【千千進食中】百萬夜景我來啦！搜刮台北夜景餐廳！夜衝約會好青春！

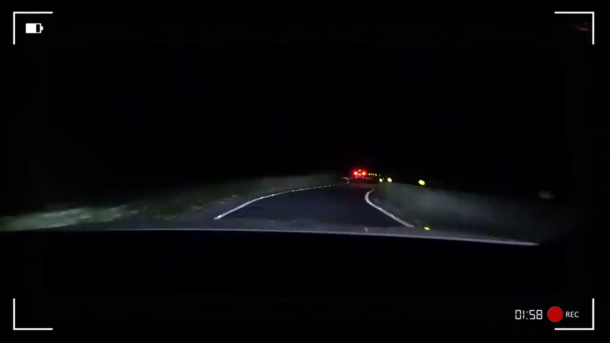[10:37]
看這一片黑就知道我們現在在山路剛去完草山葉未眠之後呢我們現在要前往下一個地方嘿 你們看得到我嗎有嗎有…有嗎這個有一個卡達車應該你我大家都有看到齁對 這個是對